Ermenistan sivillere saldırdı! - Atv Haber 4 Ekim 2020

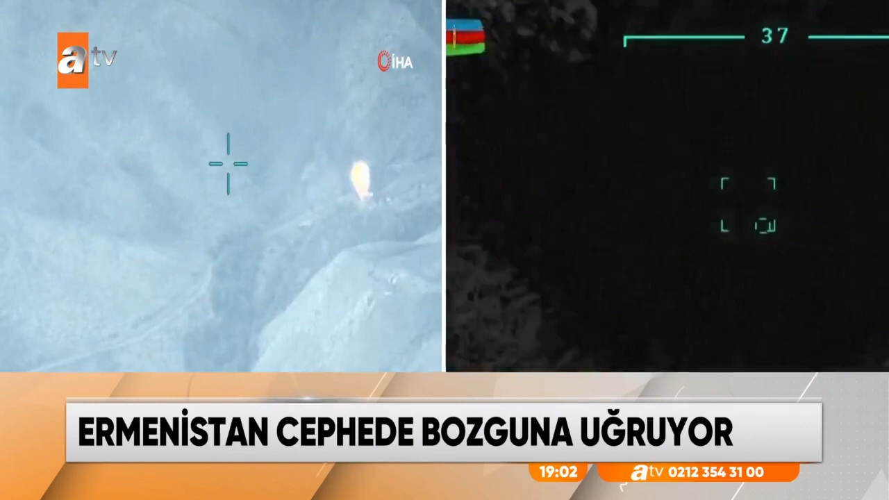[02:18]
Ermenistan ordusuna ait tanklar, zırhlı araçlar ve hava savunma sistemleri imha edildi.
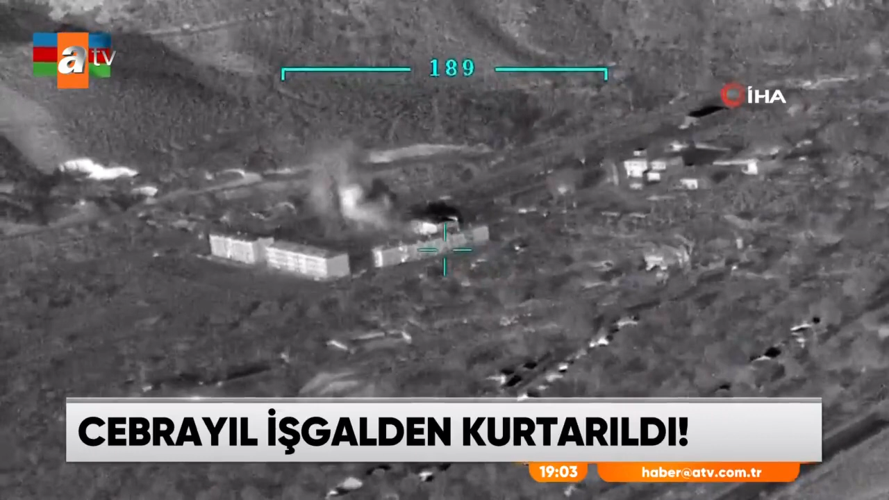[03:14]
Ermeni ordusuna ait mühimmat deposunun imha edildiği o anlar böyle görüntülendi.
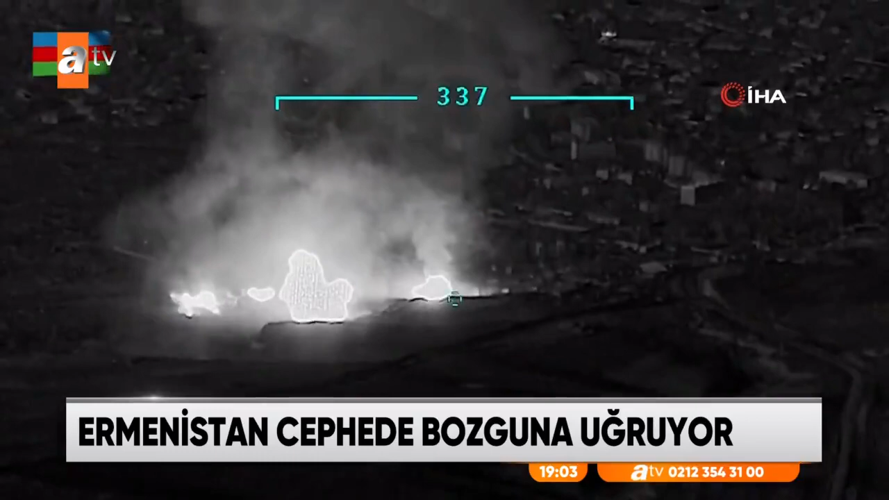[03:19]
Azerbaycan ordusu Ermenistan'a ait tank ve zırhlı araçları da nokta atışıyla imha etti.
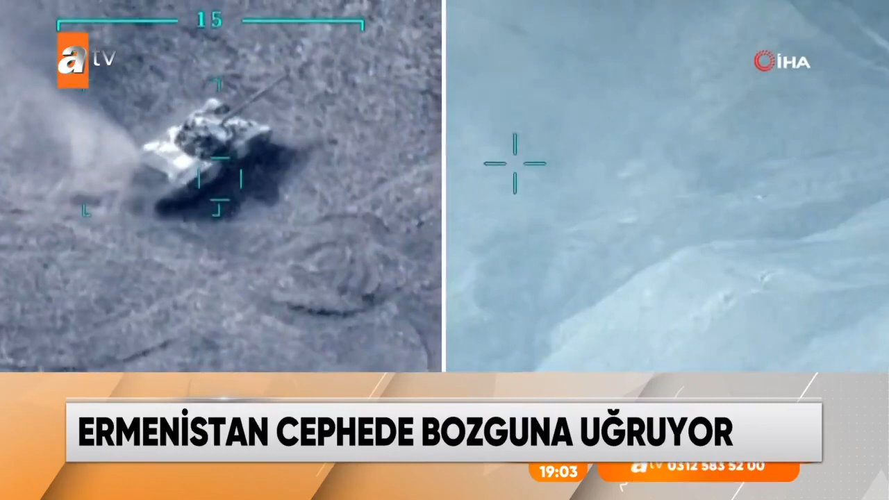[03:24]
Bugüne kadar Ermenistan'a ait 230 tank ve zırhlı araç,